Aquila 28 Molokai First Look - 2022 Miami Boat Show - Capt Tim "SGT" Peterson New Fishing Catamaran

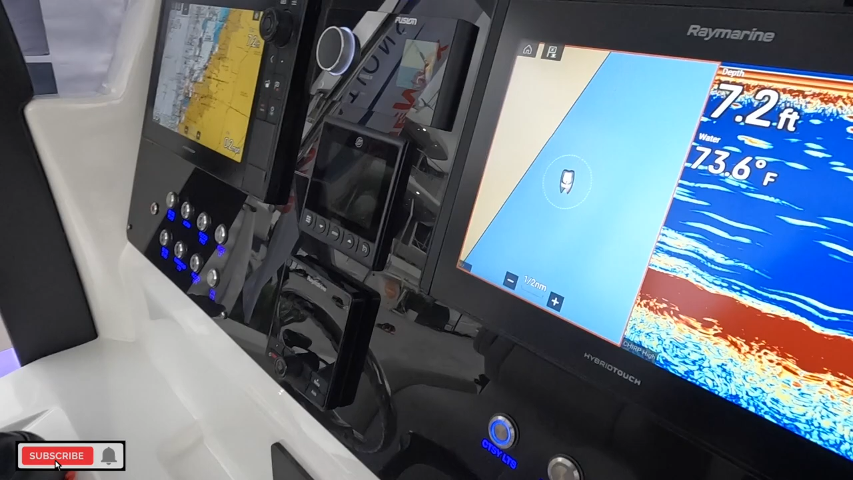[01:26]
On screen: depth 7.2 ft, water 73.6°F
Ray Marine. Look at that little LED. I like that. Nice touches for branding.